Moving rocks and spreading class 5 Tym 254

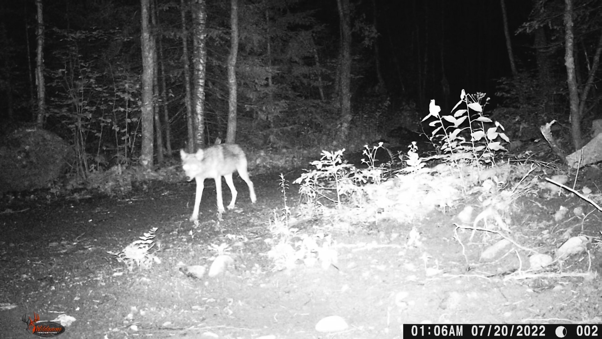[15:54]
And here's a couple of photos of a night visitor we had on Wednesday night at 106. Seems to be the same wolf. Walked in, walked out, literally within the same minute.